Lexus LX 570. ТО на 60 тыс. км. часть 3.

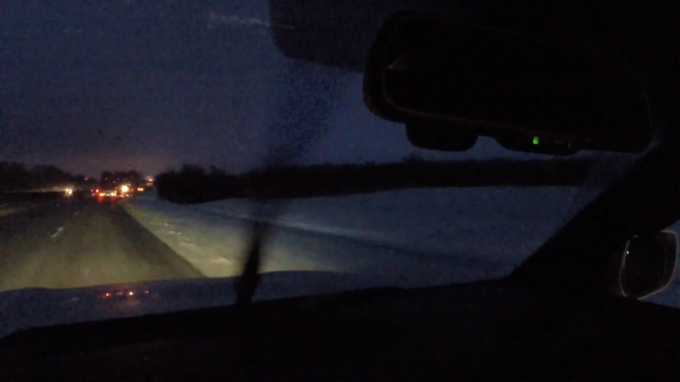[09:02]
примораживать. И ну вот, как сейчас идет вроде как бы дождь, а на почве уже схватывается он в лед. Смотрите за колесами впереди идущего автомобиля. Если дорога, ну будем говорить, мокрая, от колес идут брызги, идет вот такая водяная пыль.